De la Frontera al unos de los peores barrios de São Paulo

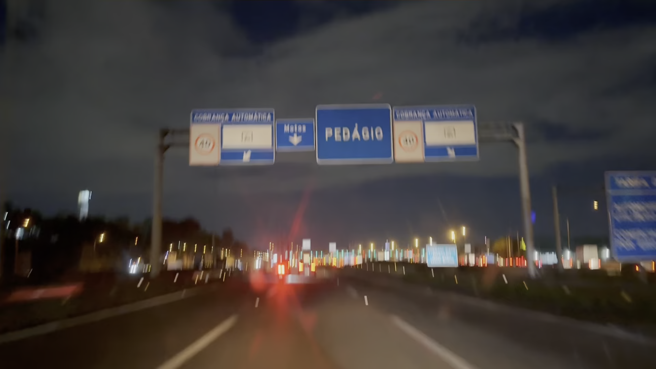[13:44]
Motos es gratis ahí en el medio. Está muy bueno ese scooter. Muy lindo. Yo tengo que ir al medio. Ahí. Miren el carril exclusivo para motos.
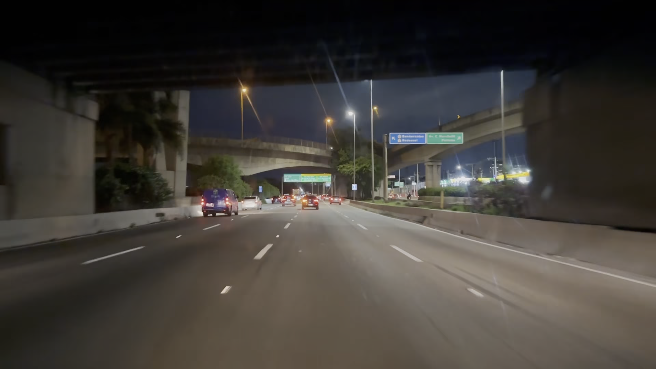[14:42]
Bueno, ingresamos a un corredor que a partir de las 20 controla las patentes por numeración, que pueden ingresar, no sé si es par, impar, no sé qué número.
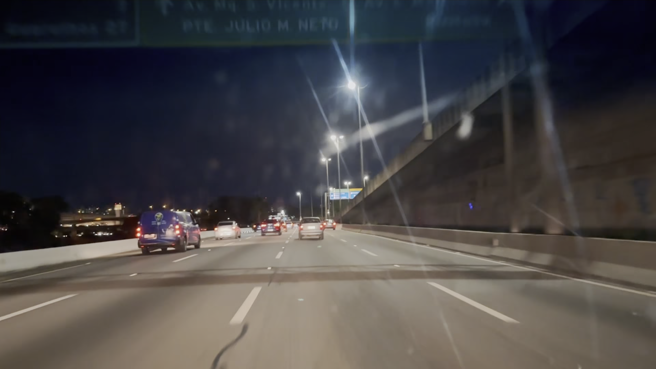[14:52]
Ya veremos, faltan 10 minutos para las 8. No sé si estamos errados o no. Porque la verdad que estoy viendo y casi del 0 al 9 están todos los números. Pero bueno, vamos a ver. Ya veremos. Zafamos por un día con el tema de las placas. Hoy es lunes y la 1 y 2 que nos dejan. Mañana martes, esta termina en 3. Entonces la 3 y 4 nos dejan ingresar. Zafamos de la multa. Así que seguimos andando.
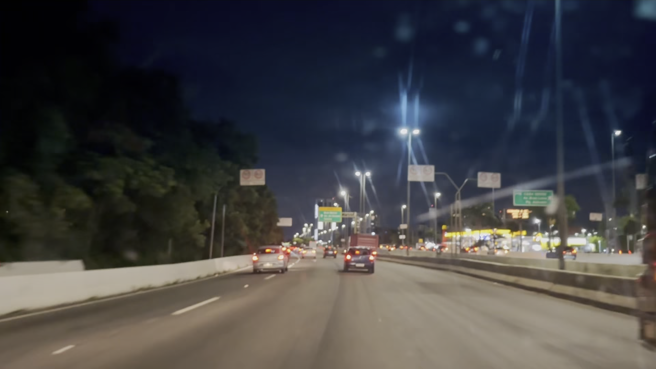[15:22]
Bueno, ingresando cada vez más al centro de San Pablo. Como toda gran ciudad. Gente limpiando vidrios, gente pidiendo.
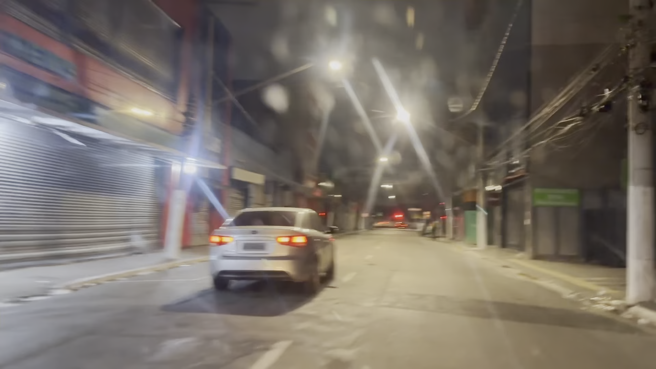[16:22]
Miren lo que es de noche. Qué lindo, qué lindo. Par. ¿Izquierda o derecha? ¿Eh? ¿Izquierda o derecha? ¿Eh?
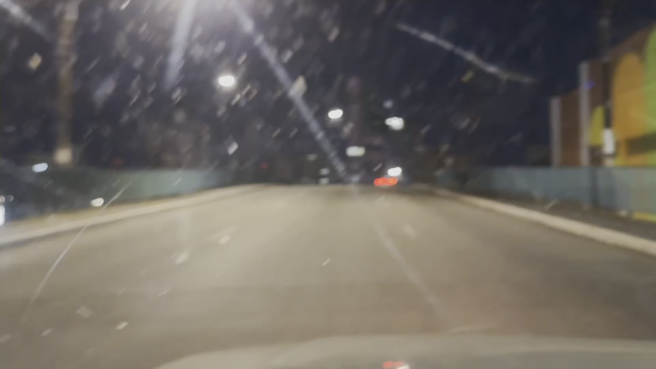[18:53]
No, pensábamos que era más cerca del Bryce, pero es un poquito más lejos, unas 6-7 cuadras.
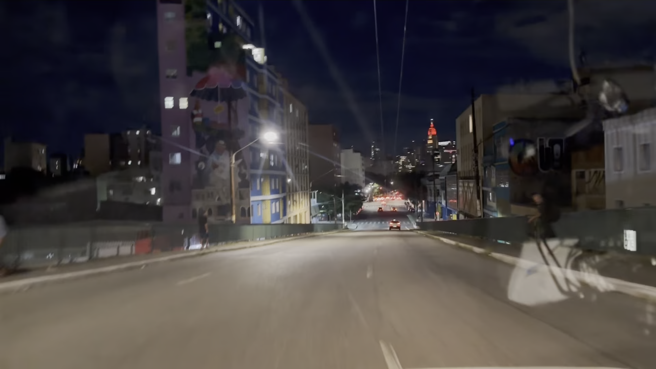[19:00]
Mira el edificio aquel. ¿Qué era el edificio ese? ¿Un banco era?
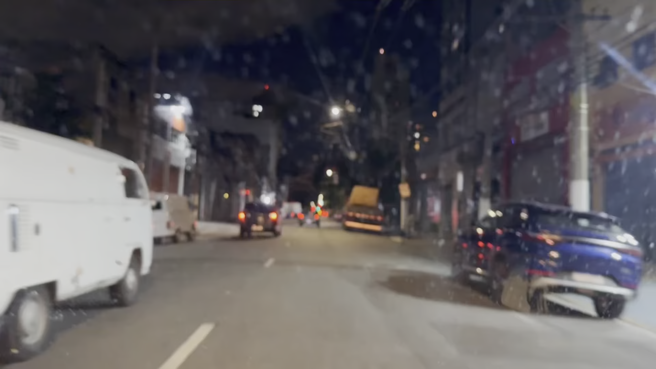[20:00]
la combi. Ahí va. Unas 3 cuadras estamos llegando.
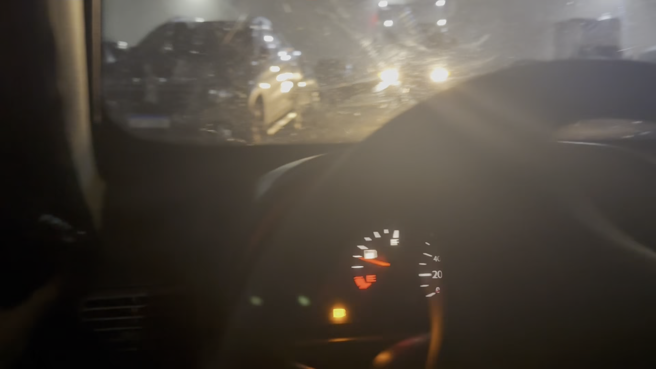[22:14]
¡Dale! Encontré una vaga, ¡qué genio! Acá está lleno, pero ese para camiones.